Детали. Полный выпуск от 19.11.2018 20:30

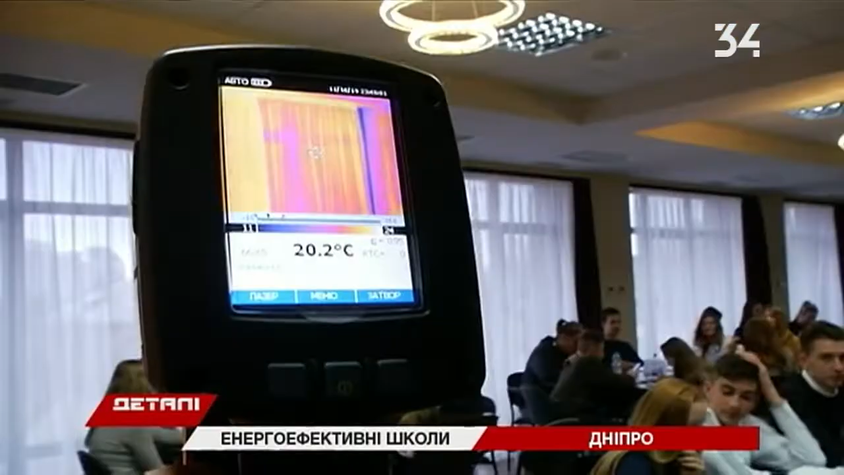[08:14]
On screen: spot 20.2°C
Можна буквально за одну хвилину обійти всі вікна і чітко сказати – оце, оце, оце вікно погано встановлене.